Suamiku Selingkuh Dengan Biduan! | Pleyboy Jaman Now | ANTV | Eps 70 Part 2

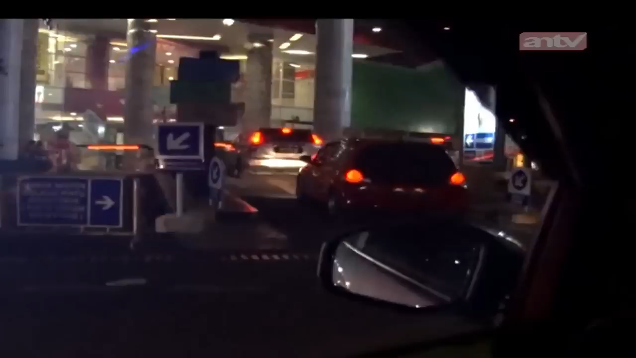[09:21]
Tim kita masih mengikuti Dewi sampai dia masuk ke sebuah apartemen. Kita gak tahu itu apartemen siapa.